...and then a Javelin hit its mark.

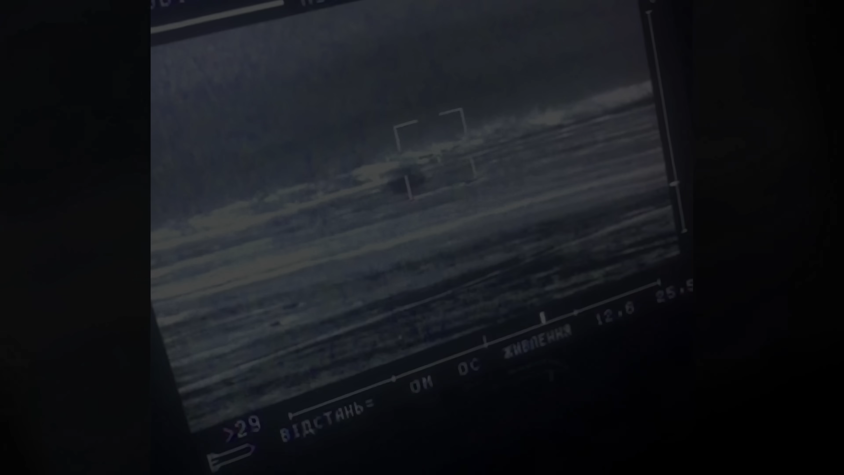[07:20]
And this video is from the realm of fantasy. The Ukrainians identified an enemy squad
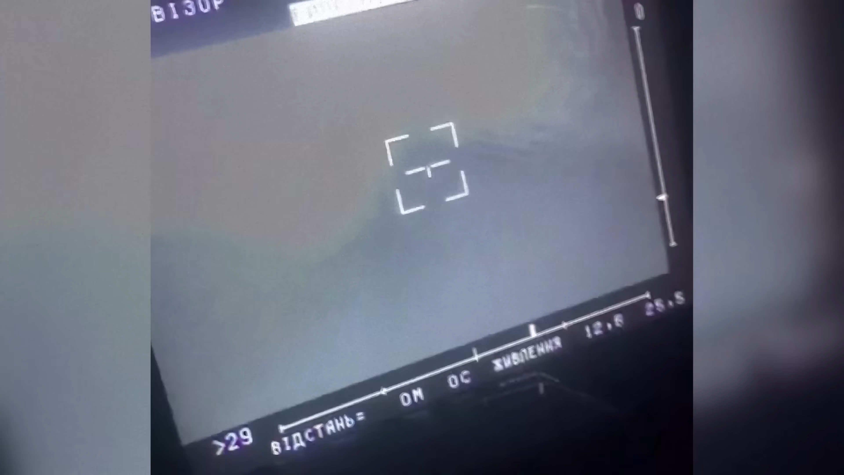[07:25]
armed with Cornet PTRKs and fired Stugna at them.
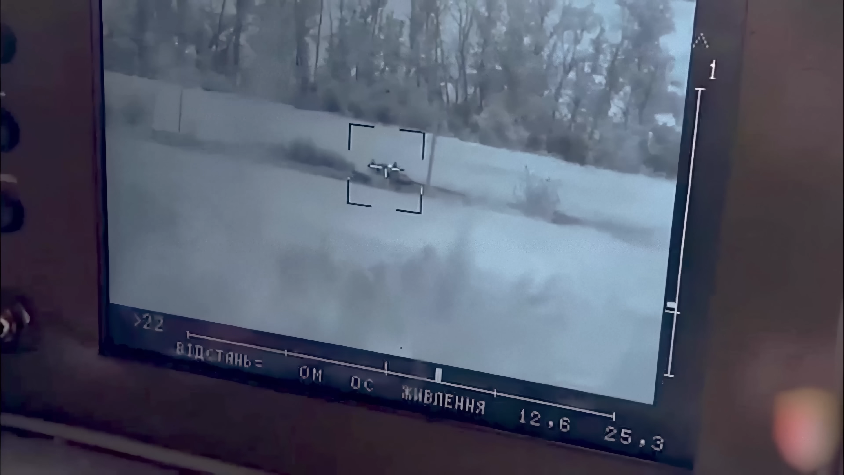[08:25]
Just like in this case, the vehicle was blown to pieces. Let's see how the anti-tankers from Omega Division stopped the Russian soldiers.
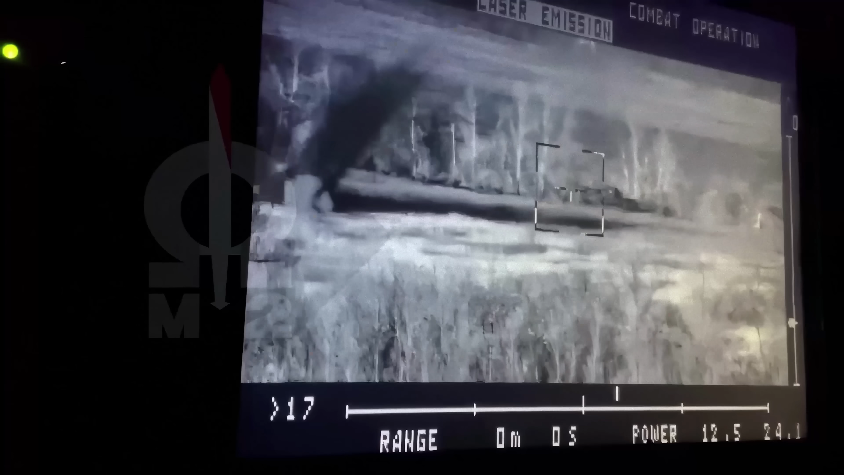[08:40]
A missile is launched at a tank.
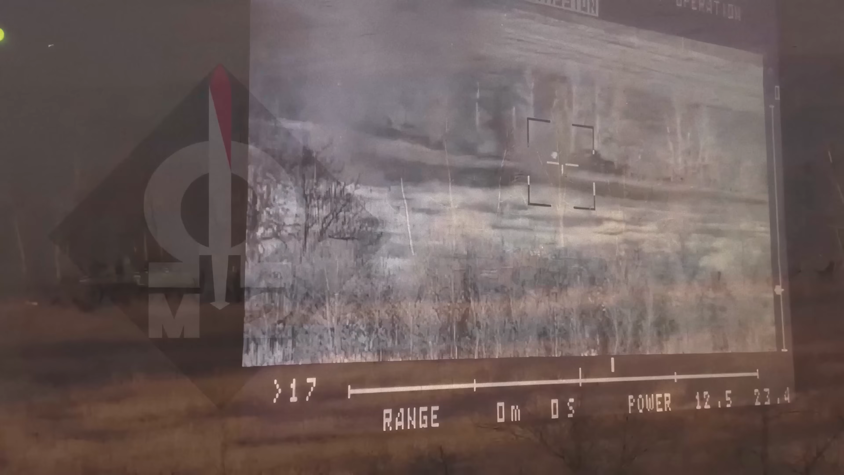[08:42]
Watch how clearly it can be seen.